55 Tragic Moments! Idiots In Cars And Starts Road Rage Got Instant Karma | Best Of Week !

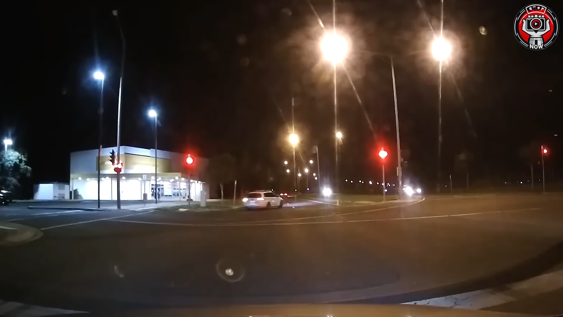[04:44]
Yeah. That was the sacrificial car.
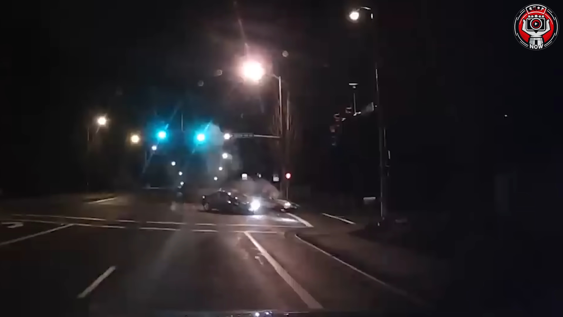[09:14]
Clearly, he also thinks that this path is his own.
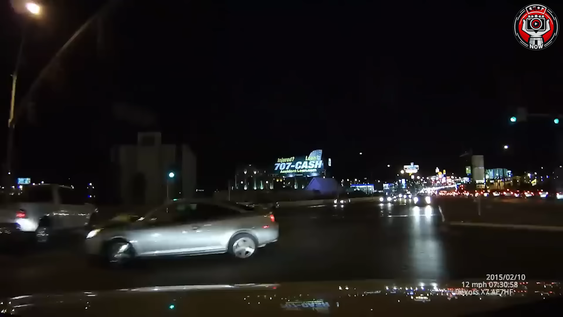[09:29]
Oh my god! On camera. Did she run the red light? Is she wearing a seatbelt?
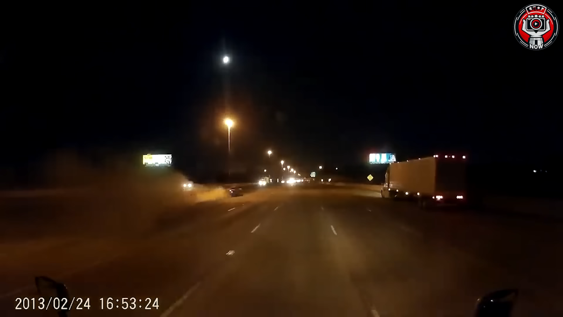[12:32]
Luckily, the driver still has another chance.
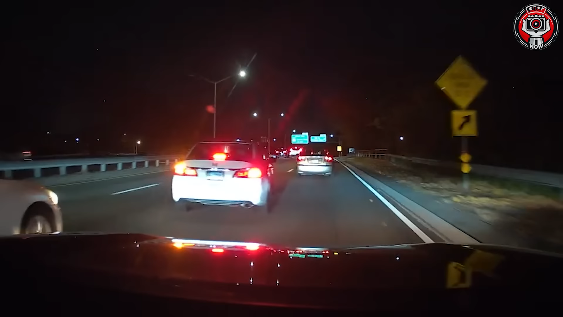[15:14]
Oh my god, you're definitely having a lot of fun, but please slow down to protect yourself and those around you.